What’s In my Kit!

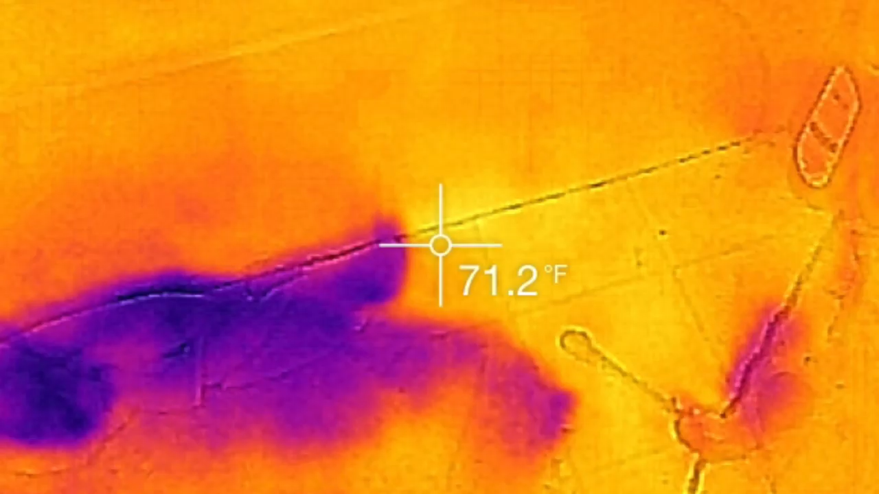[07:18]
On screen: spot 71.2°F
It fits in the iPad or it fits in the iPhone. They also make one for Android.